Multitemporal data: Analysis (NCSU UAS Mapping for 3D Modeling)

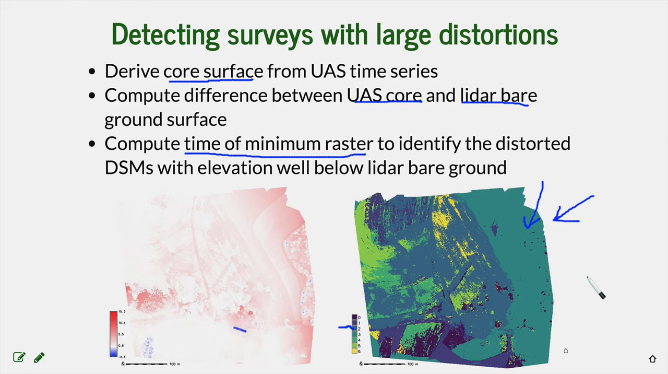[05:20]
to identify which one it is using the time of minimum. If we are talking about the rasters that are below the LiDAR background, which of course indicates error. Now, if we remove those files that are below the LiDAR background from the time series, then we can again, we can compute a new core surface, new minimum.
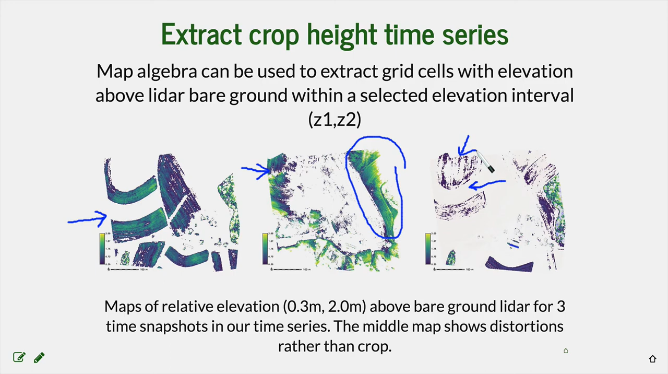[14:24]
So again, a great tool for a combination of a map algebra over the entire time series allow us to analyze the surveys for the crop growth.
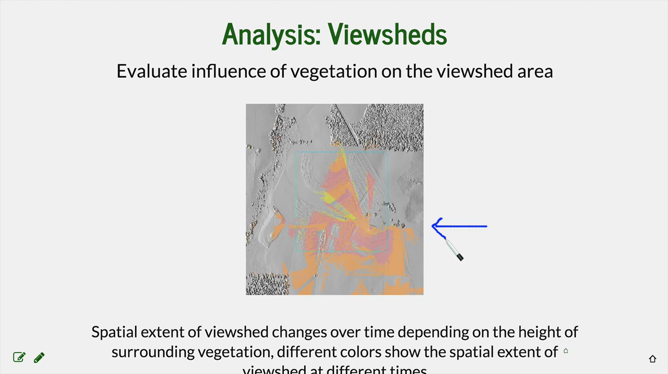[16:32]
you can see the different color shows the different spatial extent extracted from these different times when it was monitored by UAS. And then we can use this type of analysis to support sighting of a monitoring webcam.